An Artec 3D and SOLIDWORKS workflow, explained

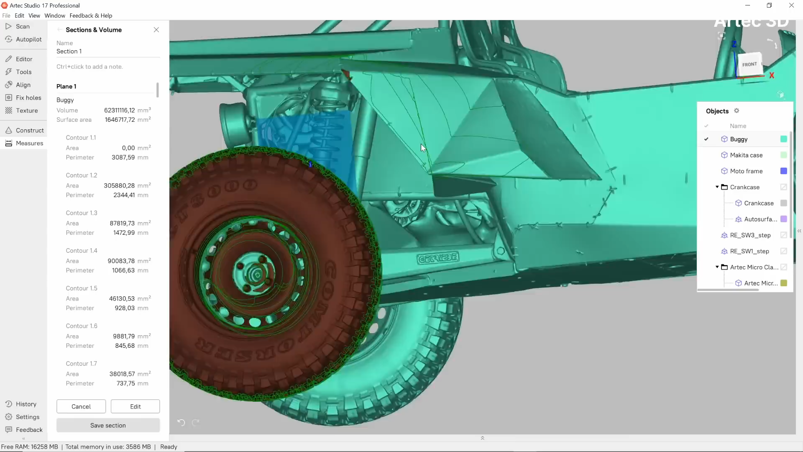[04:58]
Artec Studio features a set of instruments that allow users to create an intersection line between a mesh and a number of planes.
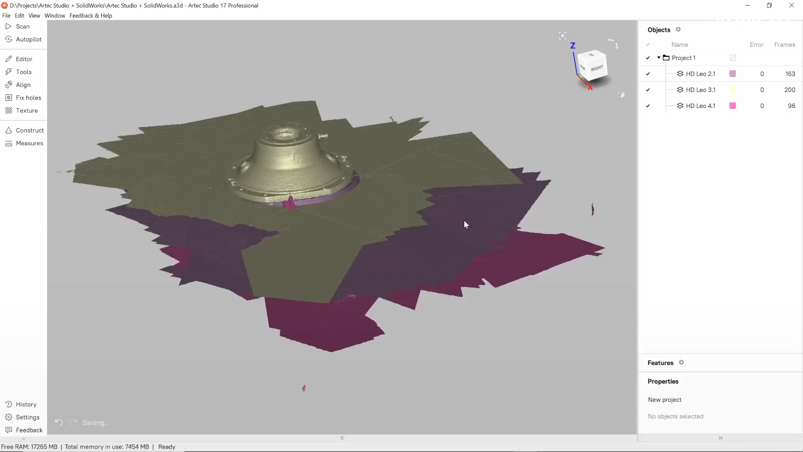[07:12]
Once the scanning is done, I'm processing the raw data from the scanner to the computer via a wireless
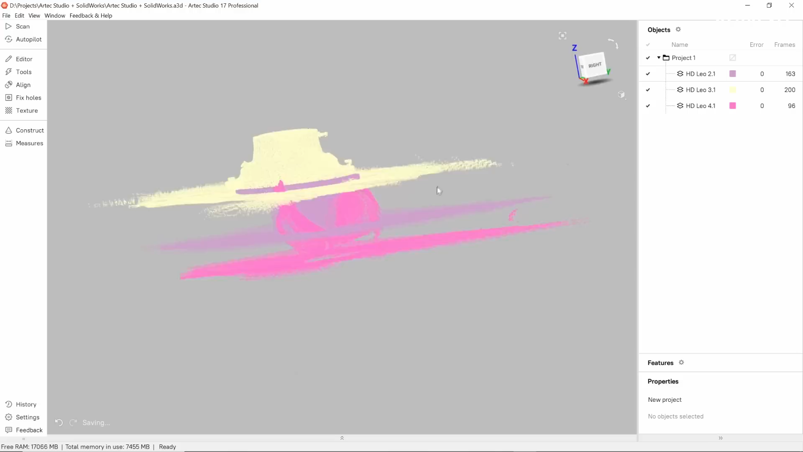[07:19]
protocol and ready to take a close look at the results.
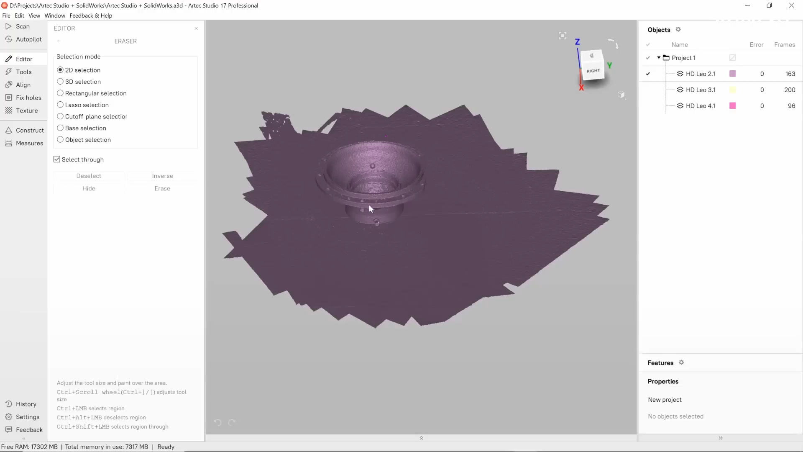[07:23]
We will begin with erasing everything that we don't need.
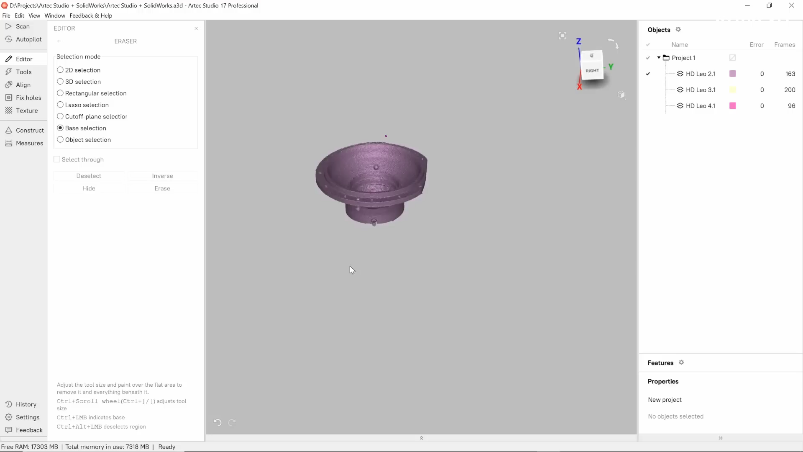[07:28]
Normally, when we scan an item, we also capture some unnecessary data,
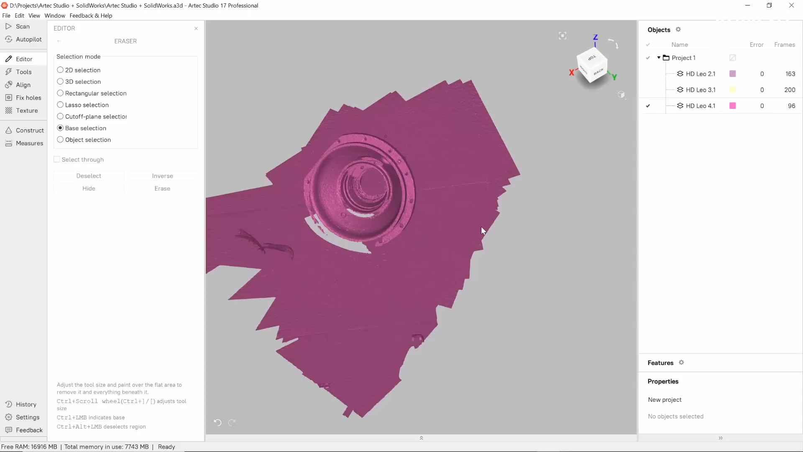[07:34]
such as background or other objects that happen to get into the field of view. If you don't need them, we get rid of them.
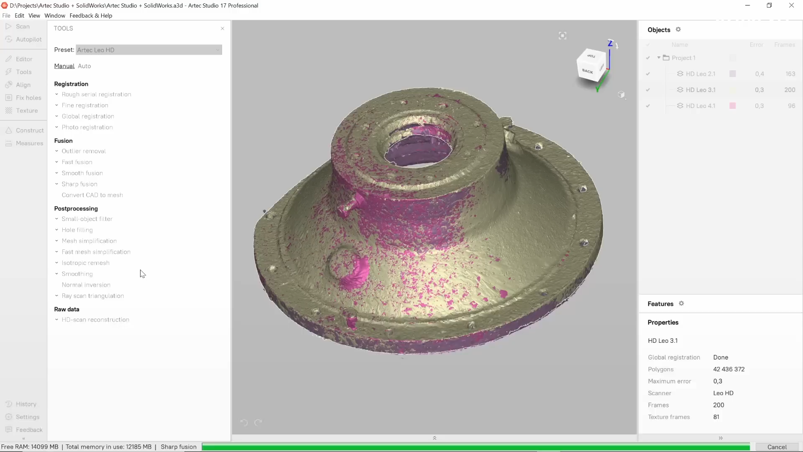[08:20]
We call this step global registration, and it is in charge of positioning every single frame in your project, very precisely with respect to the rest of the frames. After that, we are ready to select one of the three types of fusion algorithms and triangulate our raw data into a fine polygonal mesh.
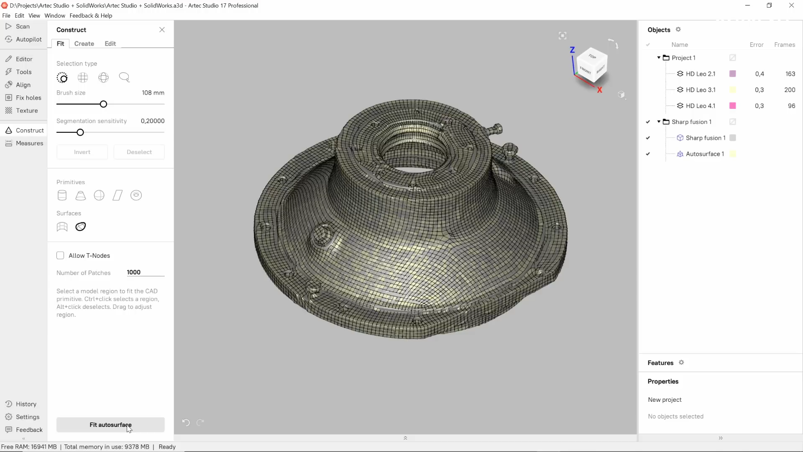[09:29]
It can be used for most of the CAD operations in SOLIDWORKS, but is not really accurate.
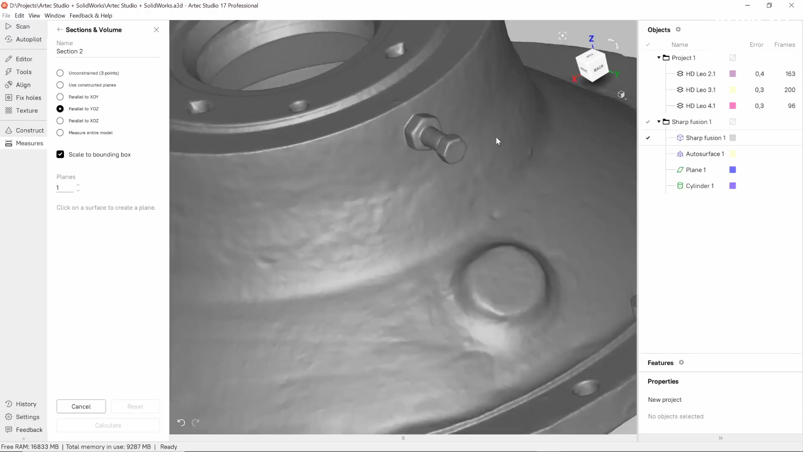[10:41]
To extract the general shape, I will create two cross sections using the planes of the coordinate systems as a reference for the cutting planes. I can extract as many sections as the project requires.
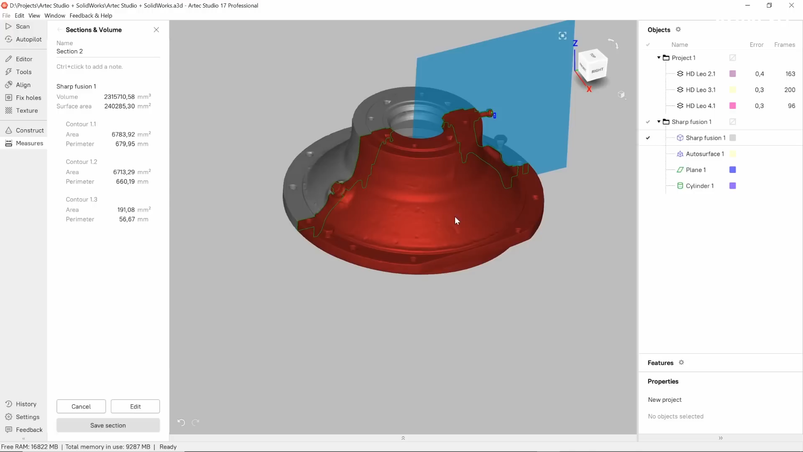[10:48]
All of them will be saved and just sit there waiting
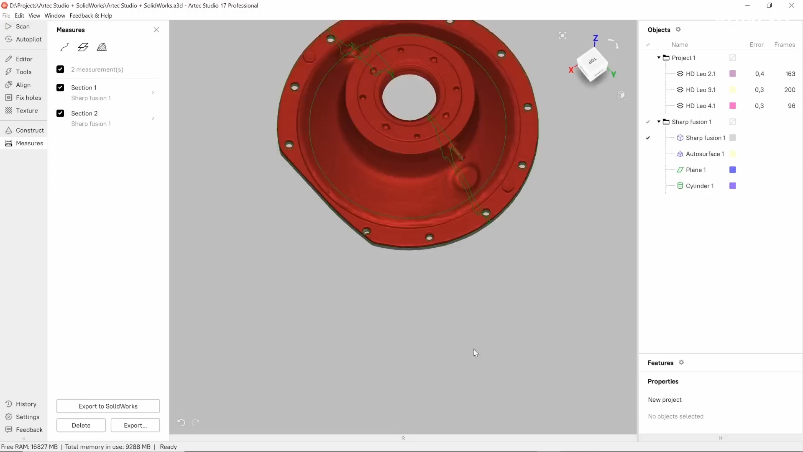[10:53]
for their turn to be exported or examined. It's time to bring SOLIDWORKS into play.
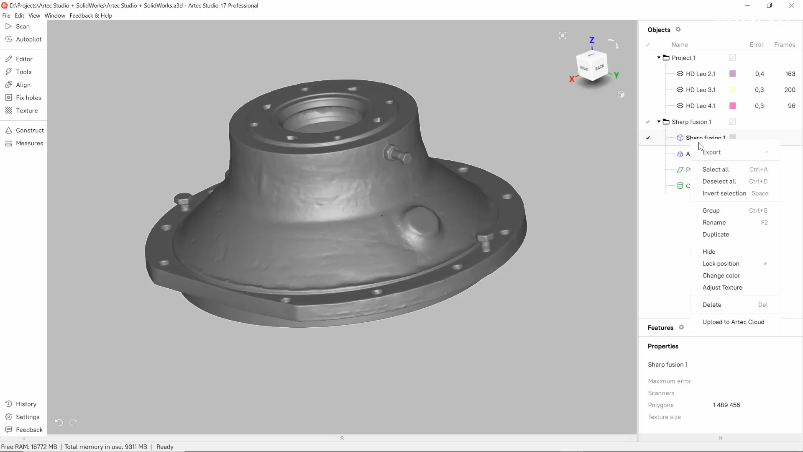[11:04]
The first Atec Studio object that I am going to transfer will be the mesh itself.